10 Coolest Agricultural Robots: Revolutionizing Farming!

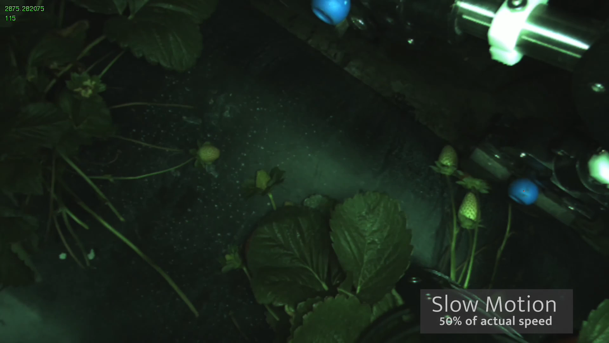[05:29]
the robots use cameras and sensors to identify ripe strawberries based on their color size and shape they